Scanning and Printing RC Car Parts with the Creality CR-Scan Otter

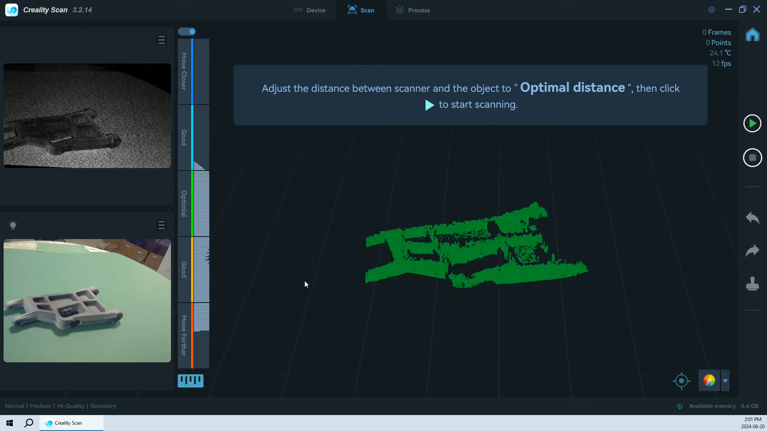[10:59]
Then we'll click scan, and the object shows up here, and you can see on our distance meter on the left that we want to try and keep it near the optimized area in the middle to get the best quality scan.
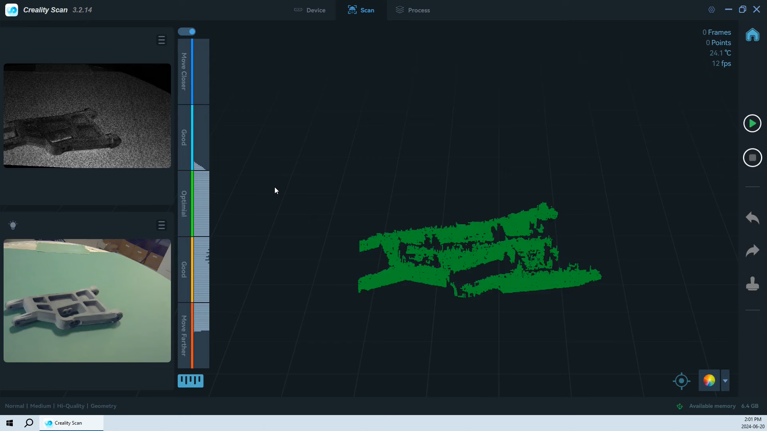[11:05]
We'll move our object if required so that it's centered and at the right distance.
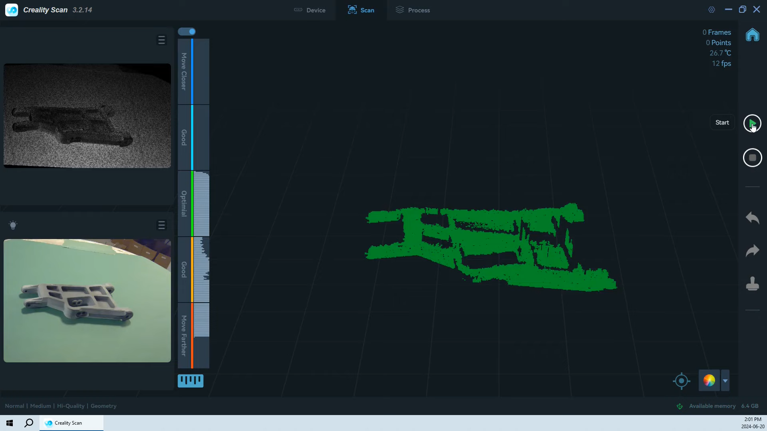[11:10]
Then we'll click the player start button on the top right, and we'll slowly start rotating the table. Now if and when it turns red, that means you're losing tracking,
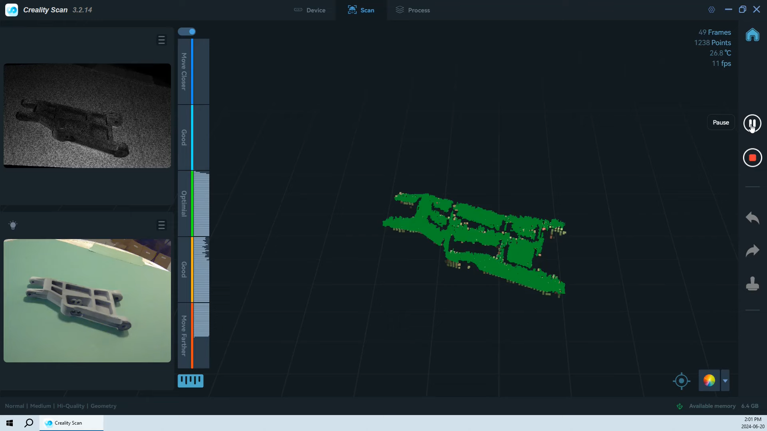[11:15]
so just hold on for a minute, or you can even back up and wait for the tracking to be regained and everything to turn green before you continue to move on.
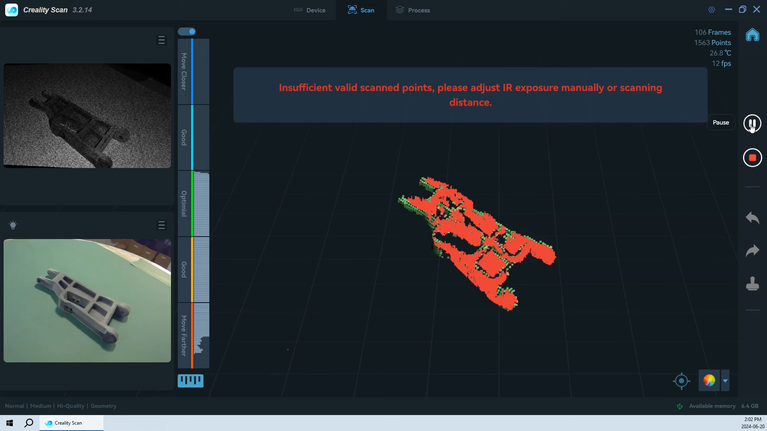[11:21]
The more of your object that gets scanned, the more the tracking will recognize the object, and the less red you'll see.
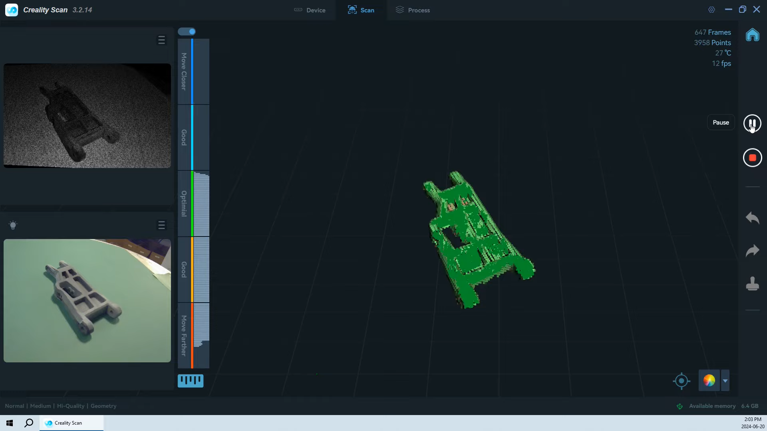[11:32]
Now that I've scanned in one orientation of the object, I'm going to change my camera view a bit and scan again.
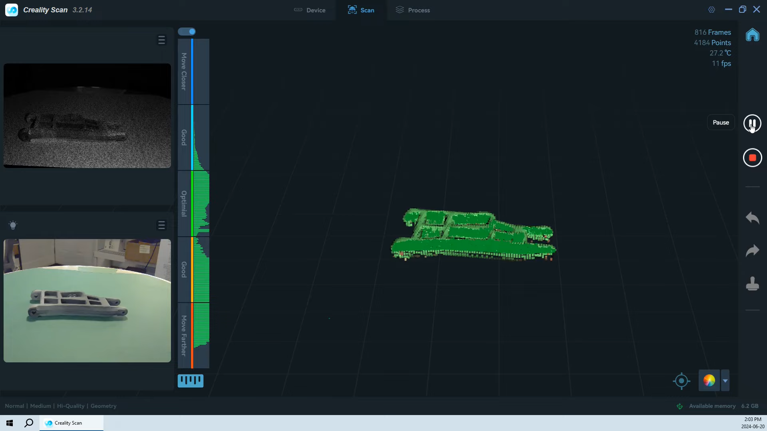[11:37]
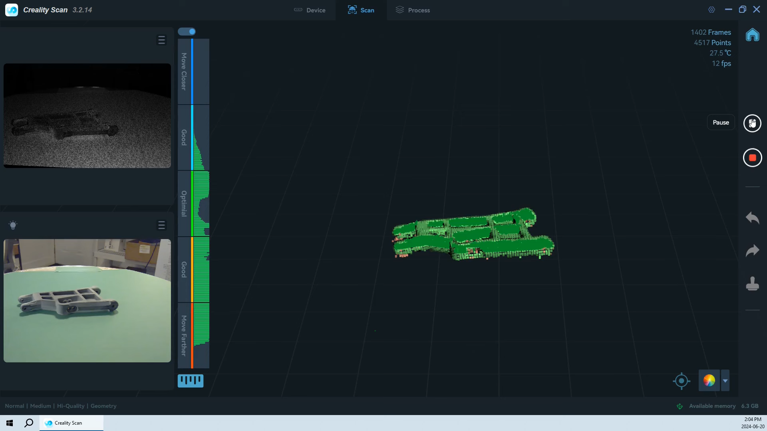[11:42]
Now I'm going to pause my scan and turn the object on its side. This is going to complicate the tracking somewhat, so when I orient the object, I'm going to need to place it in a way that the program can pick it up, so basically pointing at the same side I've already scanned.
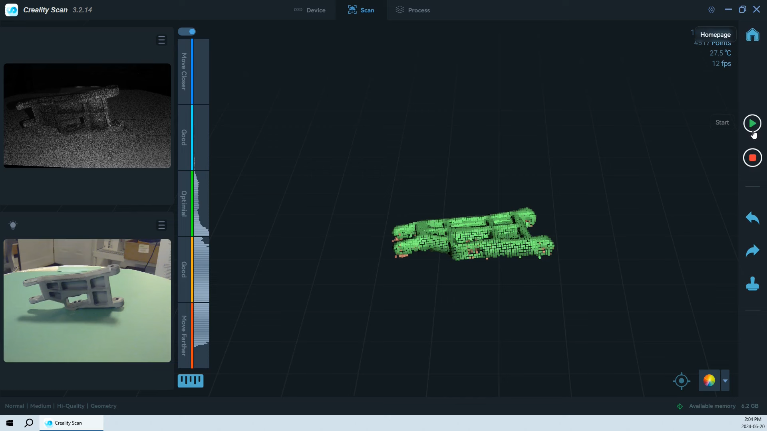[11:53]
And then I'm going to wait until the object turns green so I know tracking is working and then I can continue on with my scan.
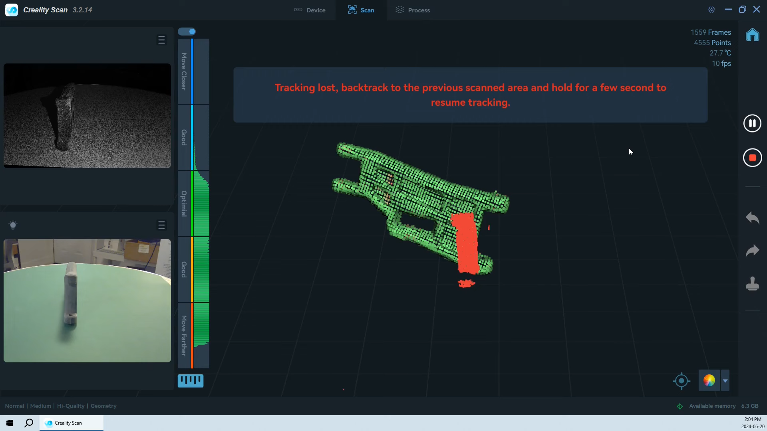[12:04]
Now you can see here that when I try to go around to the back side of the object, I lose tracking. So I reorient my camera a little bit higher and that seems to work much better.
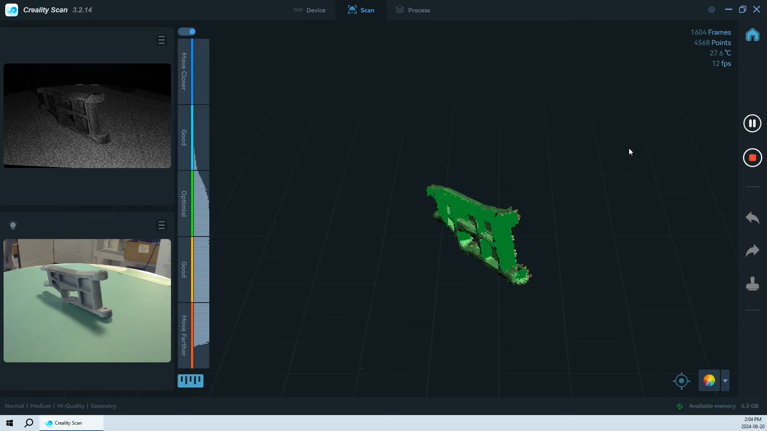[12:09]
Now once I've made it around to the back side of the object on golden, the geometry-based tracking is now much improved and I can continue on my way. Now you can keep pausing your scan and reorienting the object and scanning again to increase the quality of the scan.
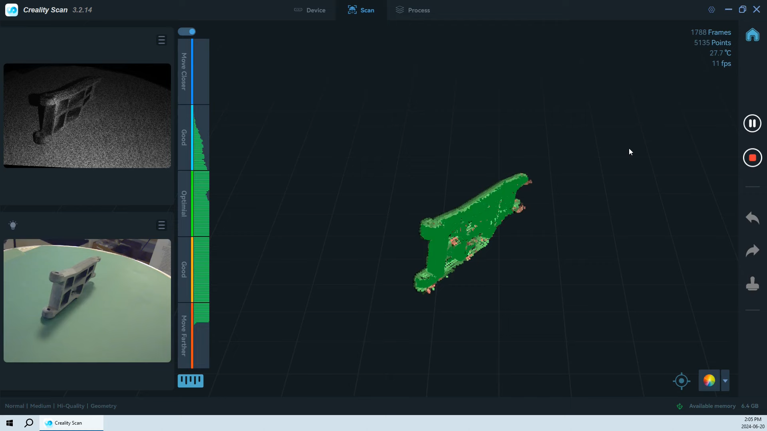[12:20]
On most objects, I'd recommend at least three orientations.
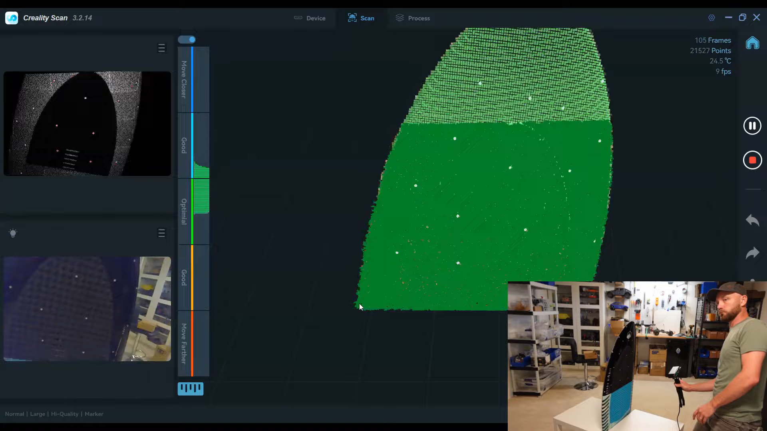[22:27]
You can see here the scan is working well, but even with the dots I lose tracking when I try to wrap around to the other side of the board,
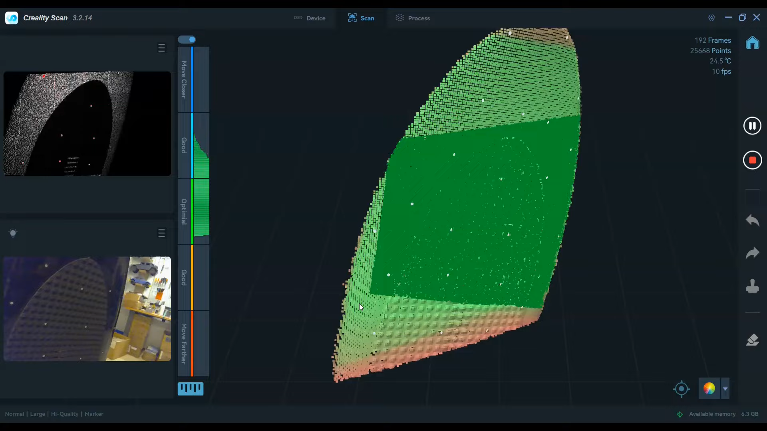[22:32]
so I'm going to have no choice but to scan both sides of the board individually and try to merge those together later.
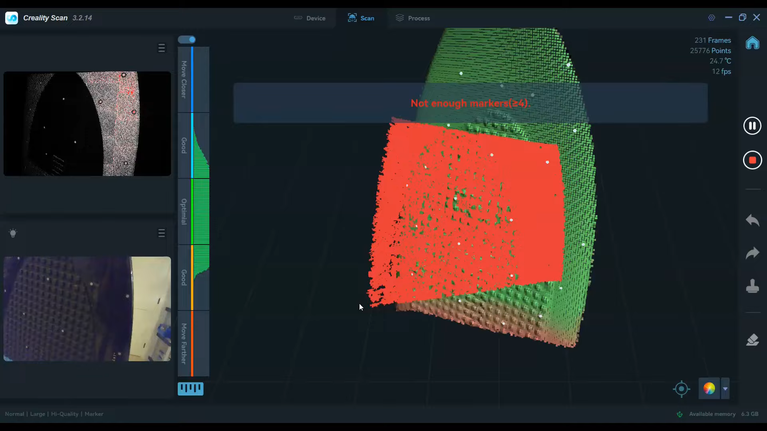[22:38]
Here you can see I've laid the board down flat and propped it up with a small office garbage can to get a clean scan of one side of the board.
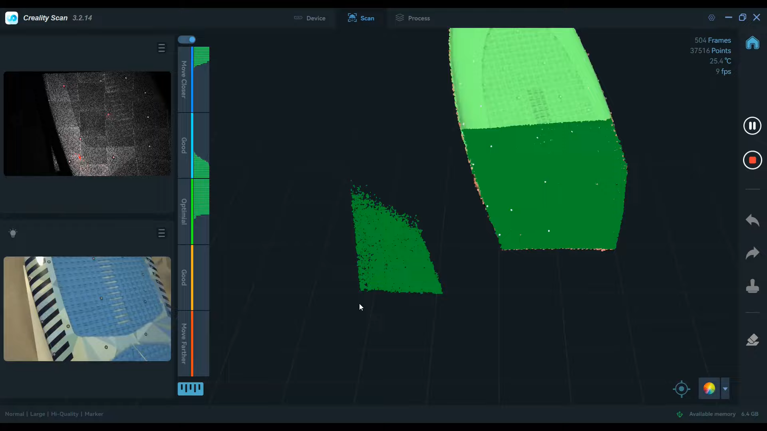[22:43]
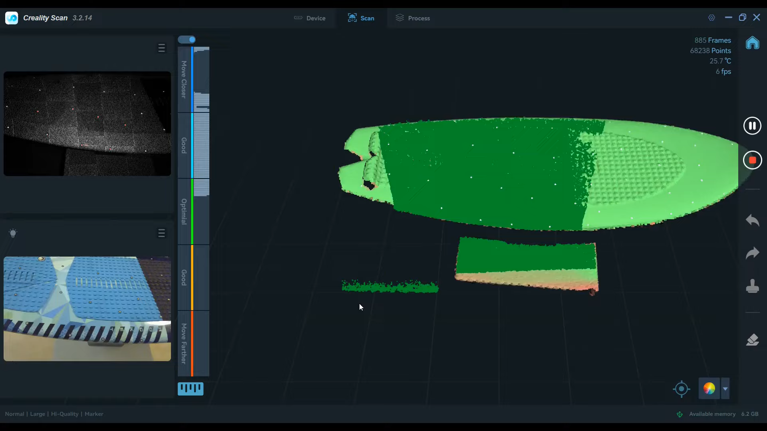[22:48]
After scanning the first side of the board, I stop the scan and my point cloud will start processing.
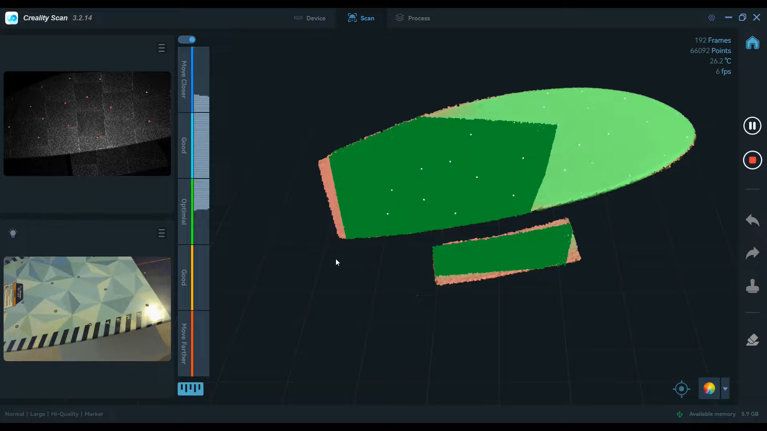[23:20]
Once the scanning's finished, we'll press the stop button to let it complete.
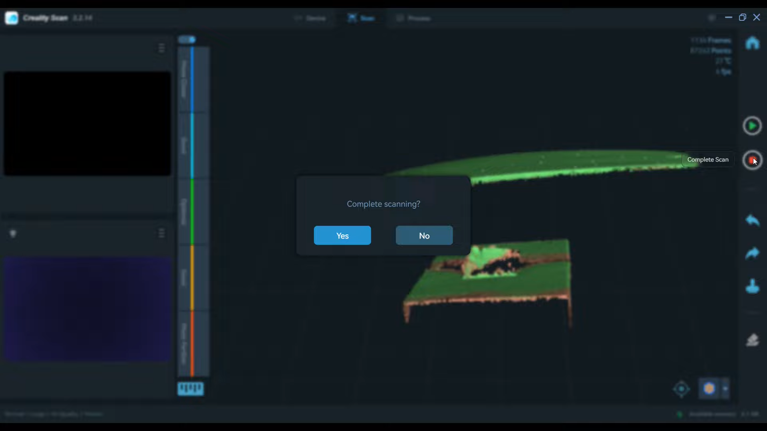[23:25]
Then we'll let it process and remove any erroneous data just like we did on the first side of the board.
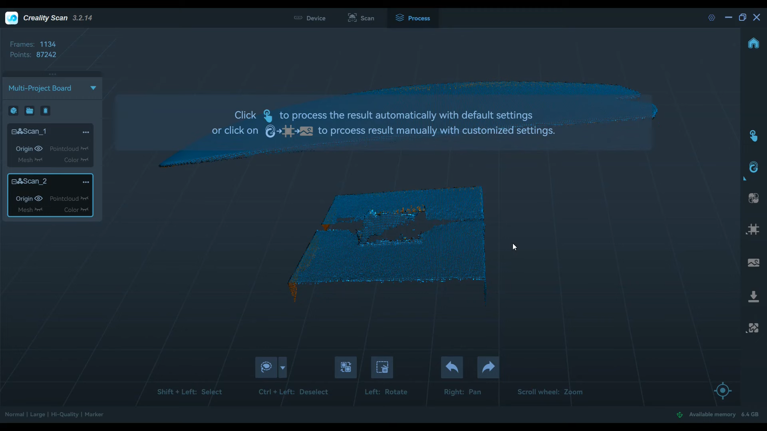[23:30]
And now we have two scans showing on the left of the page in our multi-project board.